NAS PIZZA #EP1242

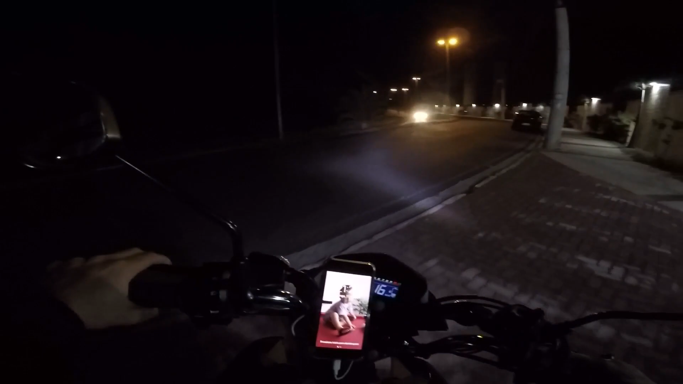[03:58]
Bora Rua Rússia 1051 Nenhum que fala, né Setinha para as esquerdas Vamos fazer o retorninho ali na frente
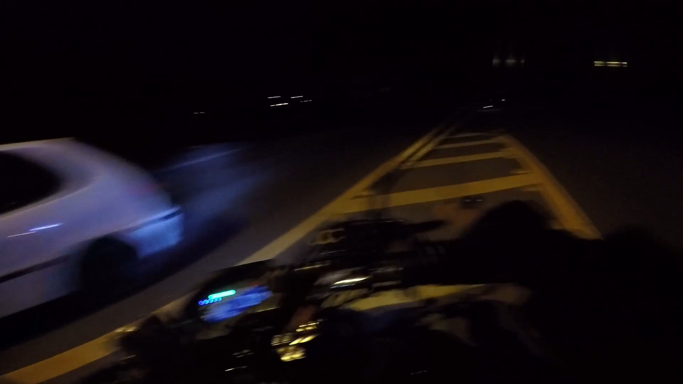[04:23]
Sentindo Planalto agora Com a Rússia 1051 Tem uma aqui pra baixo Mais ou menos Na direção da Rua Japão Que é essa daqui já Ô fio Vai pra esquerda Ou vai pra direita Pelo amor de Deus, né Se decida Cachorro Pensar no frio que tá hoje Mano do céu Tô com três blusas Duas calças E tô com frio ainda Ave Maria Não dá não Pior tempo que tem pra trampar É no frio,
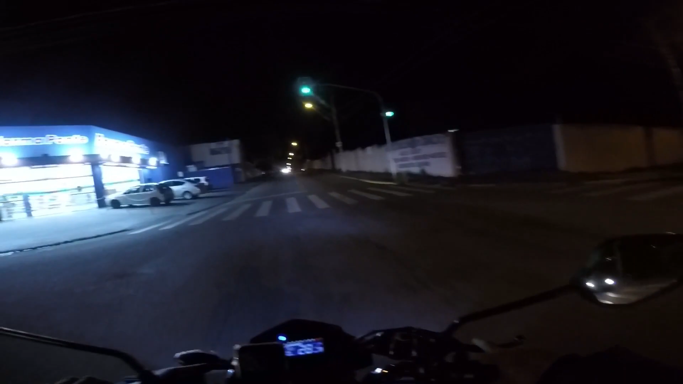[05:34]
Marcha no que é, né Cachorro Cachorro da mãe Tesouro da favela Pua, Rússia 1051 E agora É no final da rua Será? Eu acho que não Deve ser mais ou menos No rumo aqui Dessa Rua Japão Se guardar Essa câmera 2 Tá no meu bolso Aqui, mano Eu vou acabar Perdendo ela
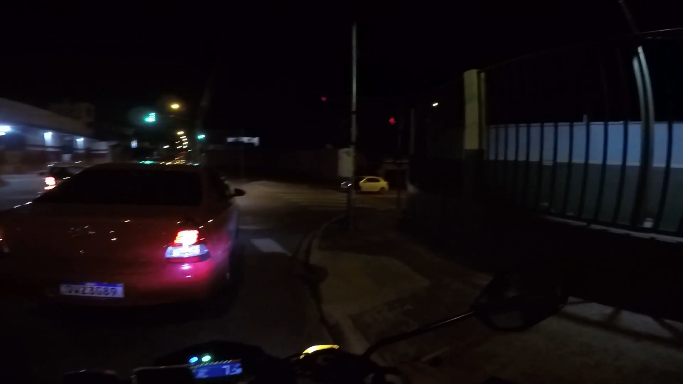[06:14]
Pra baixo Vamos descer aqui Pra ver se é pra baixo 1051 Que fala
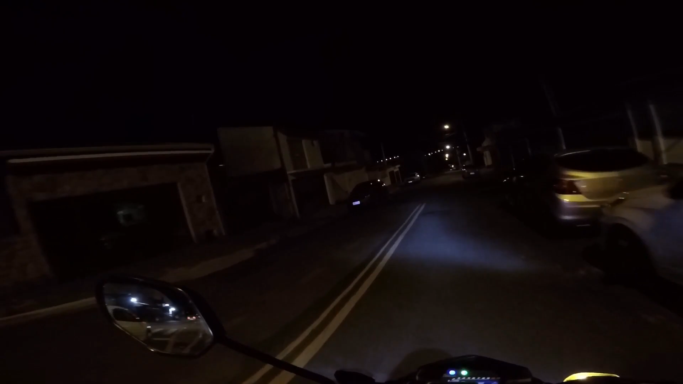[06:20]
É pra baixo É pra baixo mesmo Lá no final da rua Ave Maria Ave Maria No final da rua mesmo
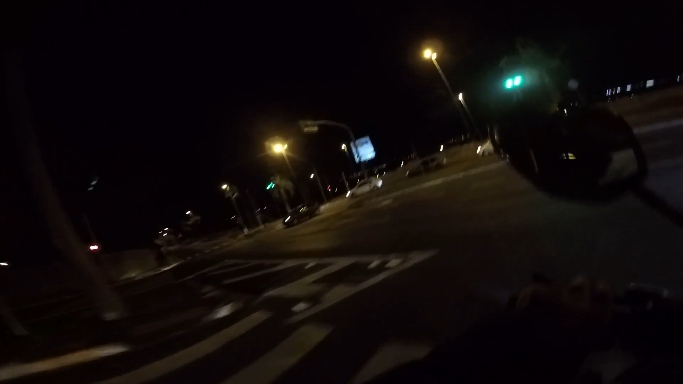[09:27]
Vamos, vamos, vamos Marcha no que é Fechar a viseirinha que está frio mano Nossa,
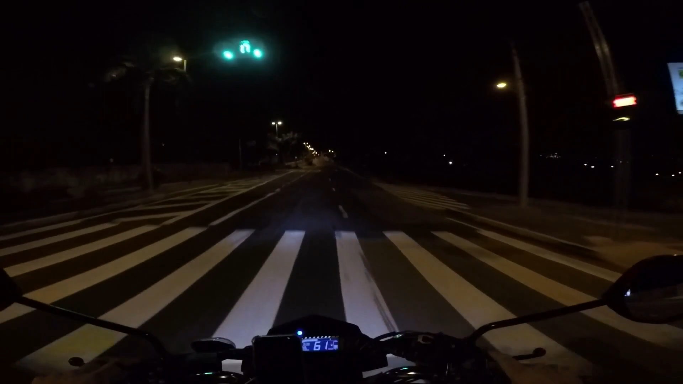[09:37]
dá até dor de cabeça trabalhar nesse frio Vento gelado na cara Ave Maria, não ia dar não pai Pura bucha viu Vamos semáforo, abre para nós aí Vai abrir, hein Vai satinha, marcha Marcha que você já passou no vermelho já
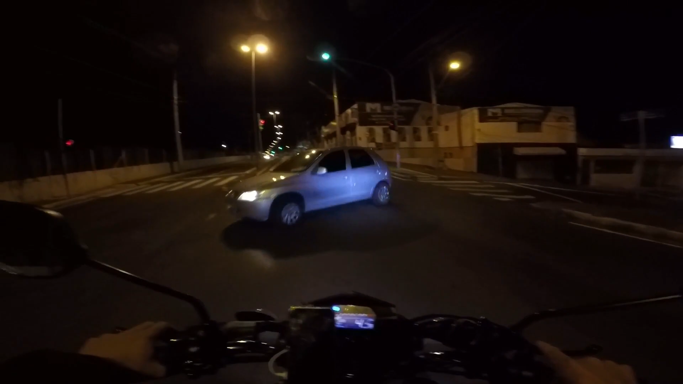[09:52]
Marcha no que é né, cachorro do mangue Tesouro da vavela Faltou pegar semáforo verde aqui também É seis touro, hein É o seguinte rapaziada Minha Z750 está à venda Quem quiser comprar só dá um salvinho Chama lá no Instagram lá Arroba Ronil 660
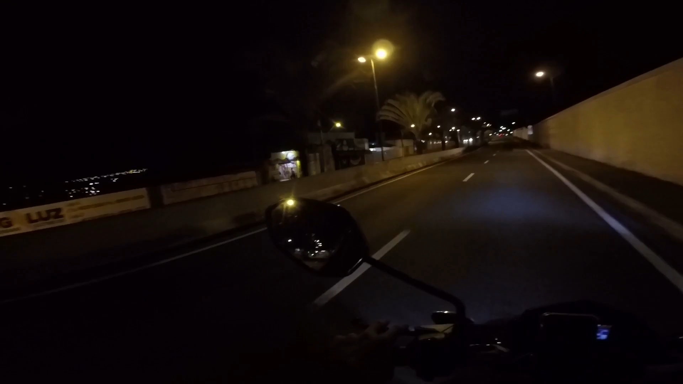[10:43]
Vinte e oito leva embora Sem choro Nem um real a menos Vou vender com muita dor no coração viu Mas infelizmente vou ter que acabar vendendo Estamos chegando aqui na pizzaria já hein rapaziada Vem logo ali ó Vem logo ali ó